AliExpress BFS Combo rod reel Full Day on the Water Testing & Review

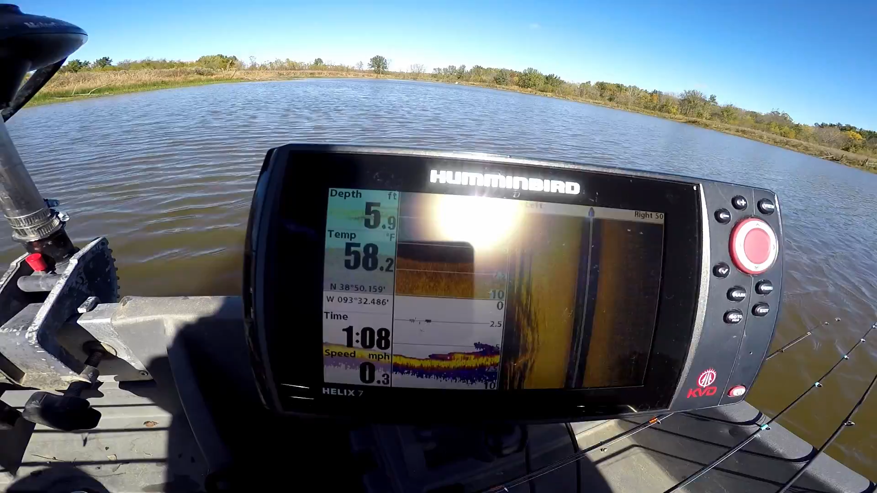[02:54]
On screen: depth 5.9 ft, water 58.2°F, speed 0.3 mph
I don't know if you guys can make out the temps. 58 degree water temps. Which is perfectly fine.